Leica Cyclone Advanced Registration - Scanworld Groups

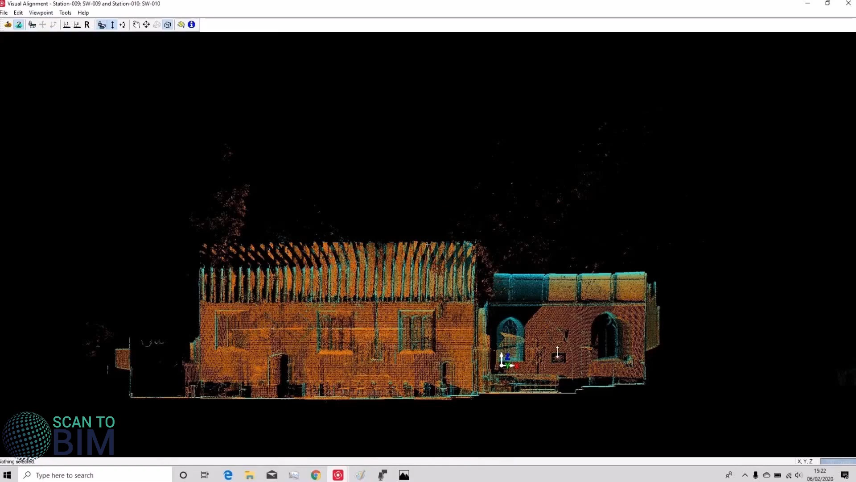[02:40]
So to speed this footage up and cloud register that and
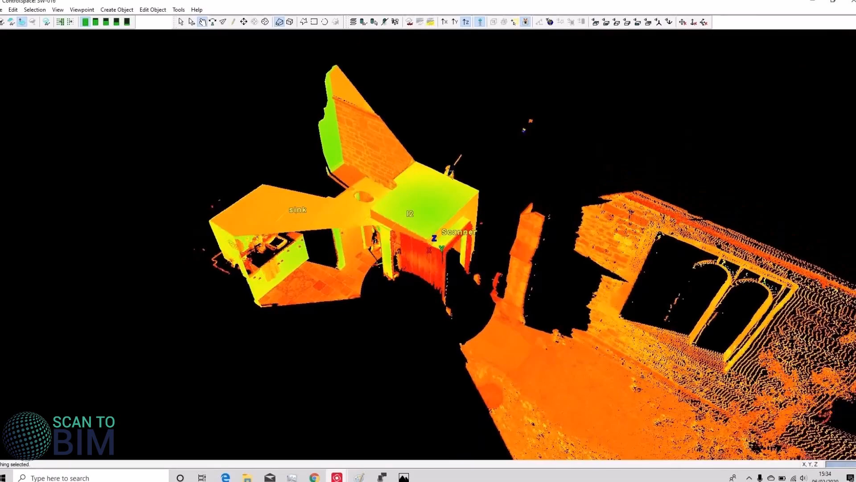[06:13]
see we have targets L1, L2 and a target called Sync. And you can also see that unfortunately this scan was carried out with the door shut there so
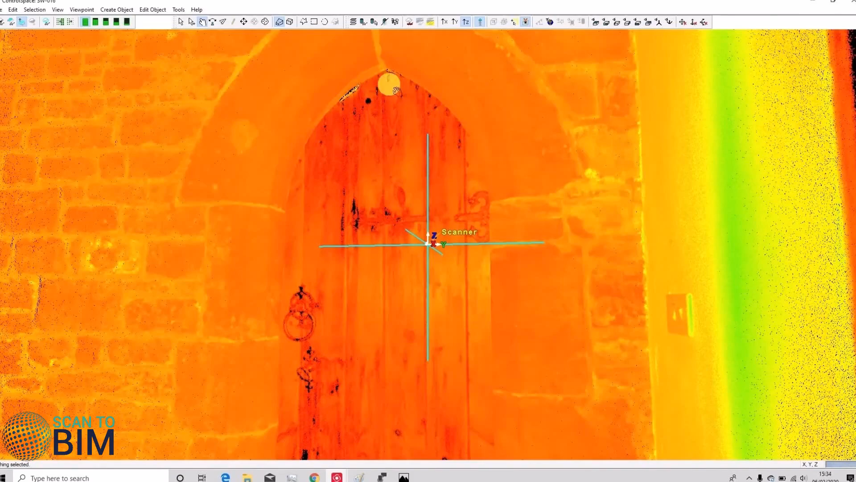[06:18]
we couldn't see any other targets inside the church and we don't have any scan data inside the church to cloud register to.
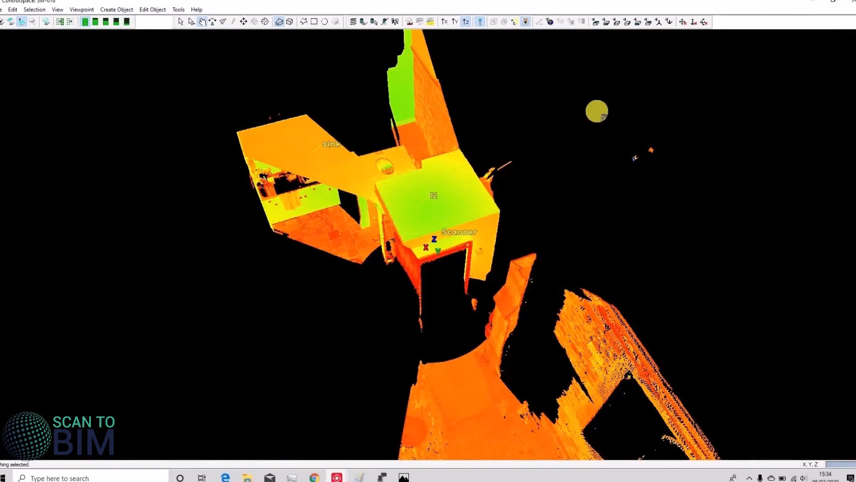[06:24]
So this scan with L1 and L2 will join to our external scan data sets.
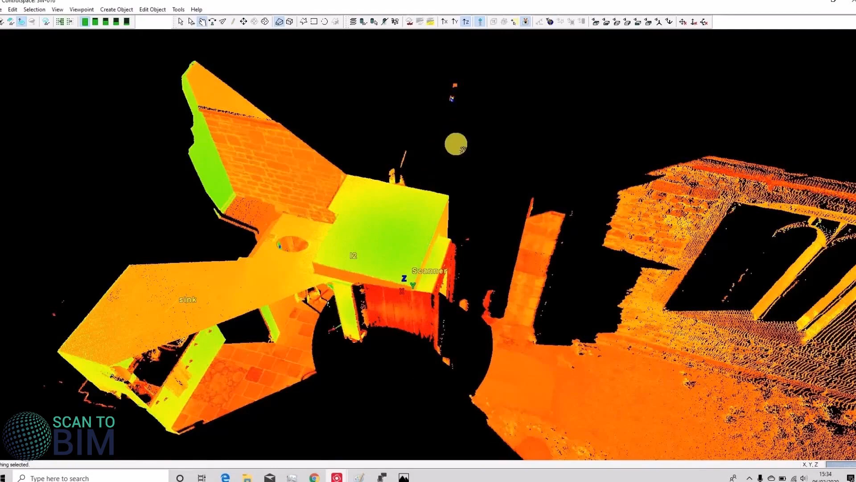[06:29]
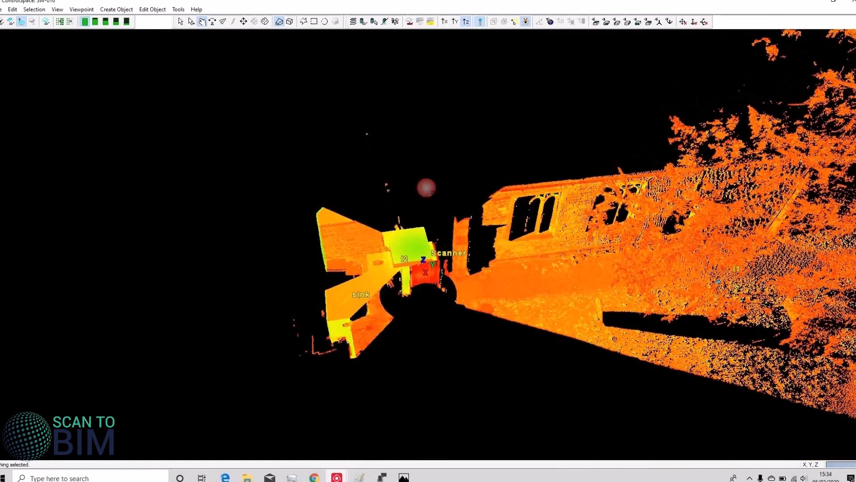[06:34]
In reality the surveyor did do another scan with the door open but we've excluded it so
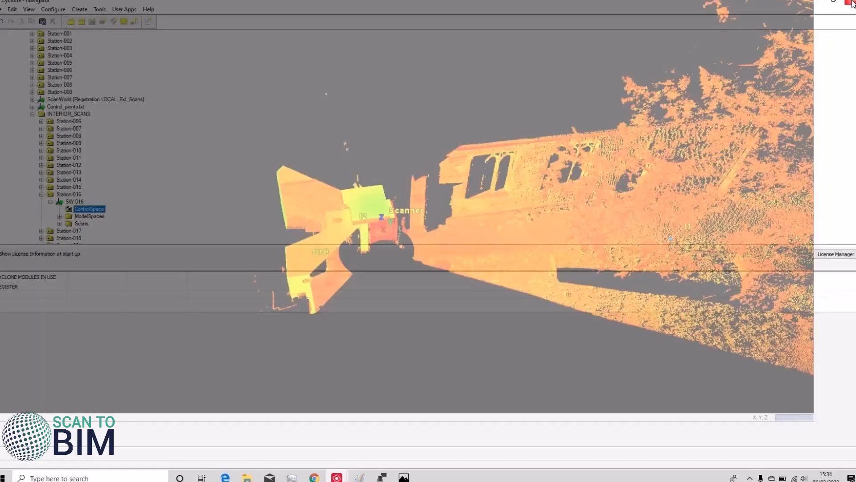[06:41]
that we can demonstrate how to register the data together using import registration.
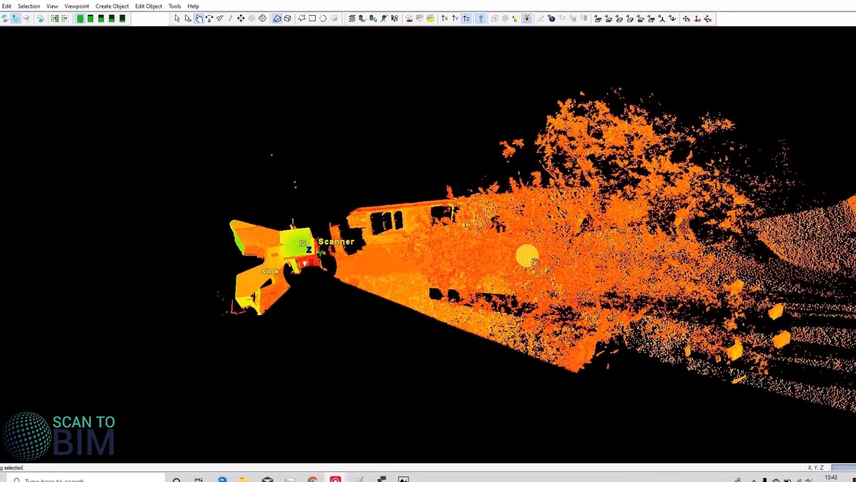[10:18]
both of those targets are common to the external scan world data set so at this point we should be able to add that scan in
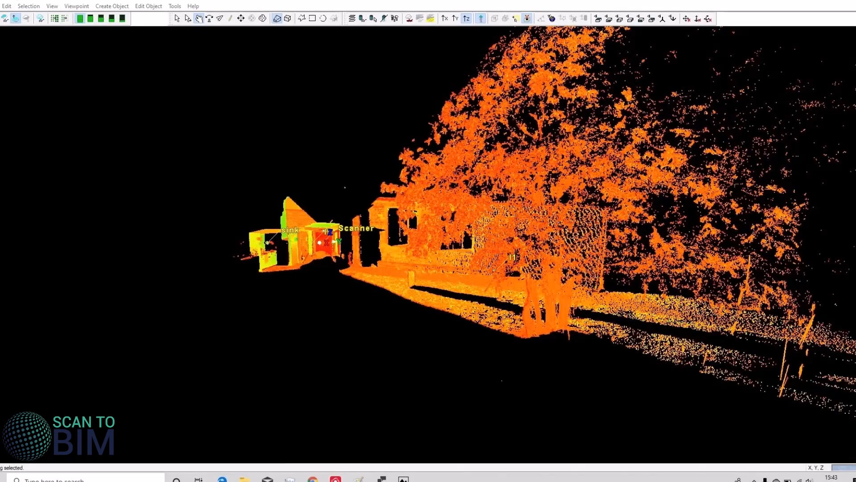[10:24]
just find it on the list